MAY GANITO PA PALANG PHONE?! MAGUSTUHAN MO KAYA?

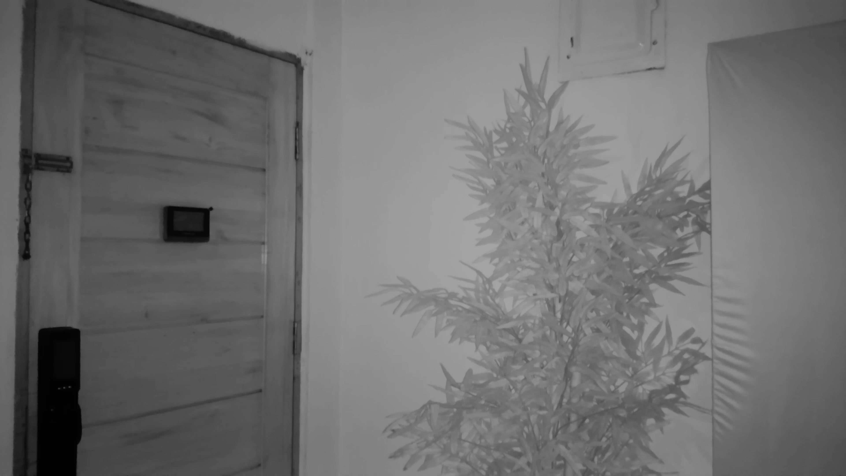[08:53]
anliwanag na hindi naka-all yung flash nyan, IR lang yan or infrared. So, malaking tulong kapanagkakamping tayo.
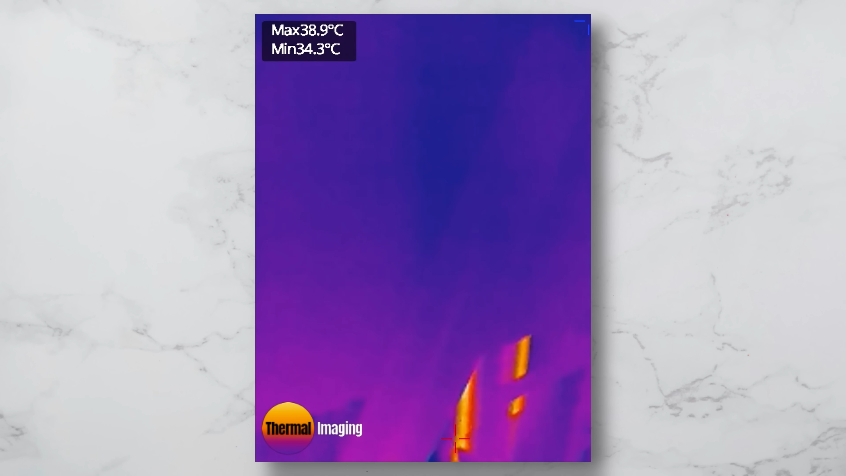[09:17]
On screen: max 38.9°C, min 34.3°C
At pagkating naman sa thermal imaging, makikita nyo ngayon na nadedetect niya talaga yung merong mataas na temperature.
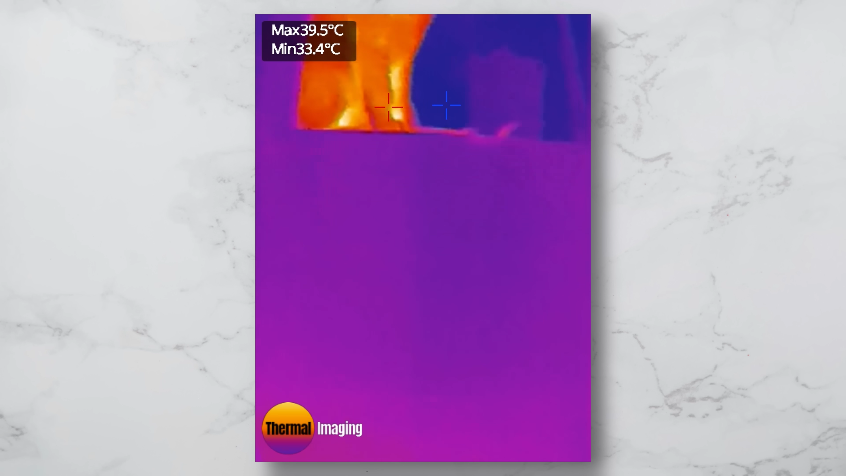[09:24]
On screen: max 39.5°C, min 33.4°C
Nagiging kulay orange, nakikita natin yung may mataas na temperature na yun. Halimbawa dito, yung pusa namin, si chipset.
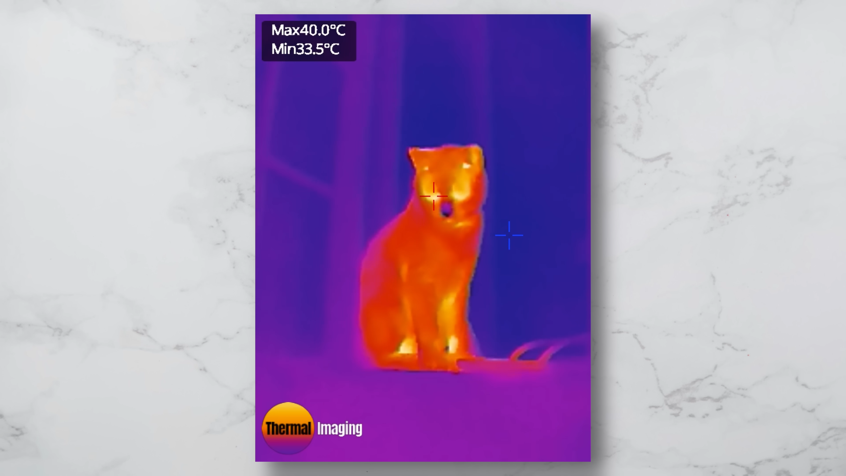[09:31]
On screen: max 40.0°C, min 33.5°C
At kahit itutok natin sa tao, pwedeng-pwede. Nadedetect niya rin yung temperature.